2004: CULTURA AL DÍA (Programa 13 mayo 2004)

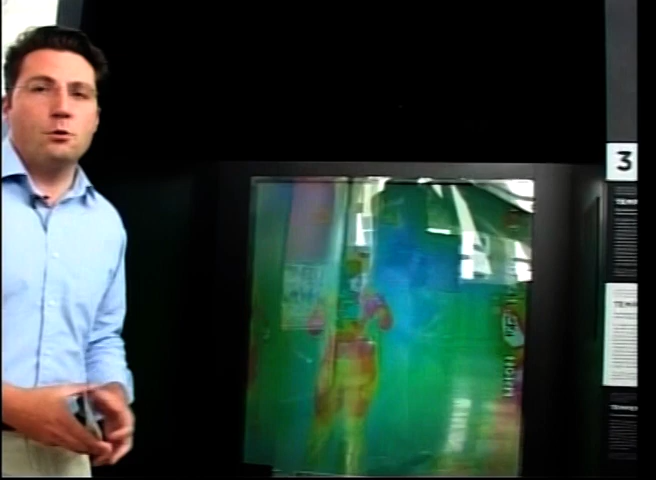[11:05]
Tenemos una cámara térmica donde, bueno, en vivo y en directo podemos comprobar cambios de temperatura.
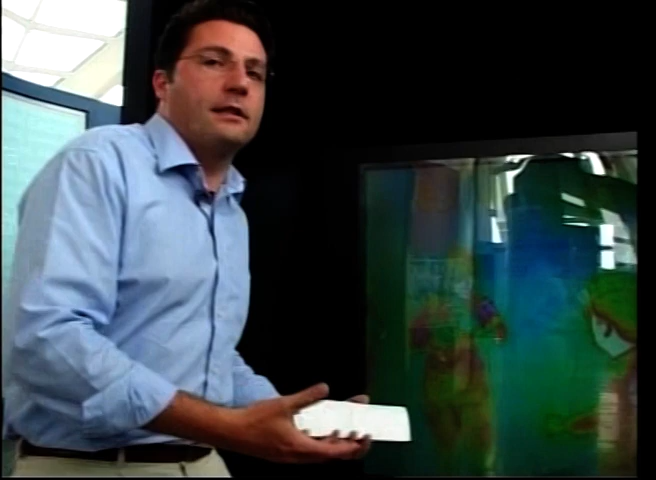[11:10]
Pues bueno, mira, si nos frotamos las manos,
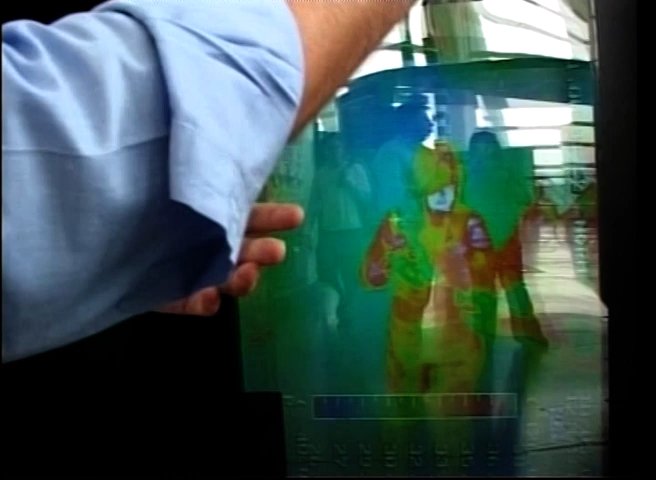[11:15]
vemos cómo rápidamente empieza a subir la temperatura y ha ido disminuyendo por el intercambio en el entorno, ¿no?